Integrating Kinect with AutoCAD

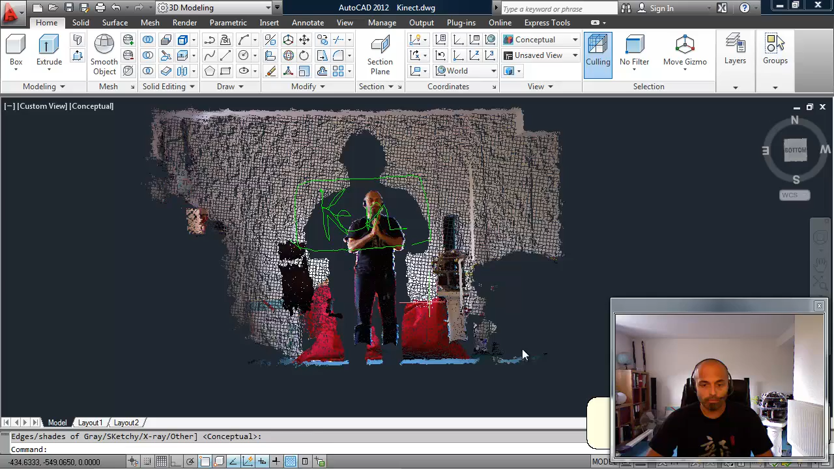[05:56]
We have the full point cloud brought in.
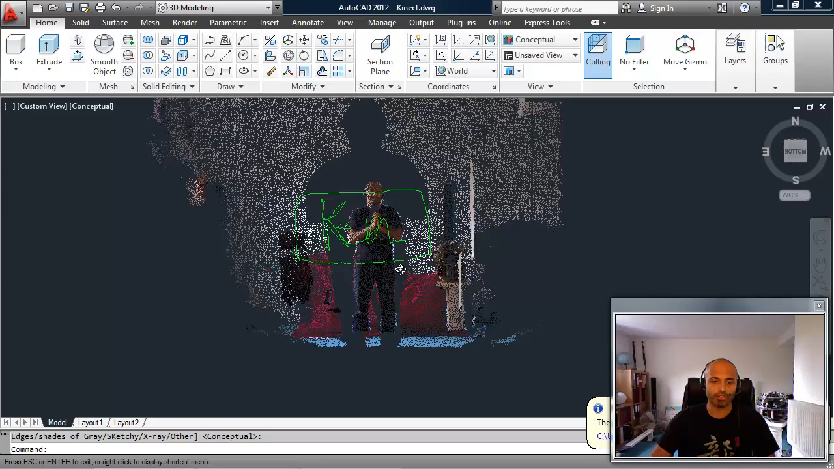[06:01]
There's a bit of a depth issue going on there because I'm certainly closer to that when I was drawing it.
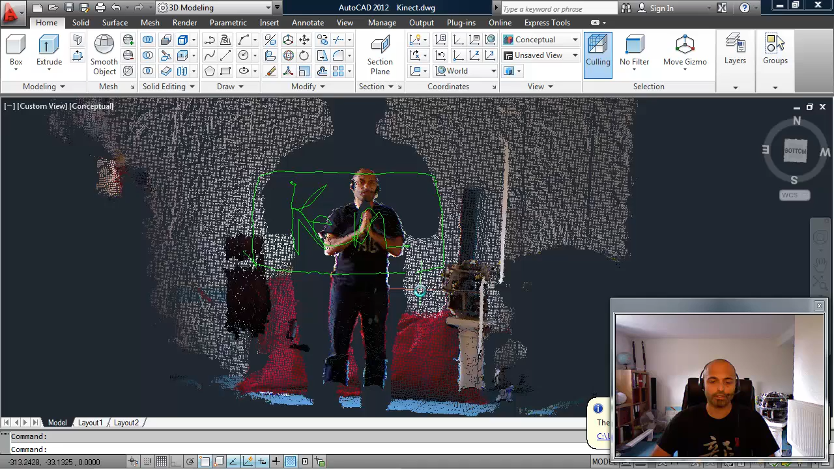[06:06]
But you can see that the polylines that have been created are definitely in 3D,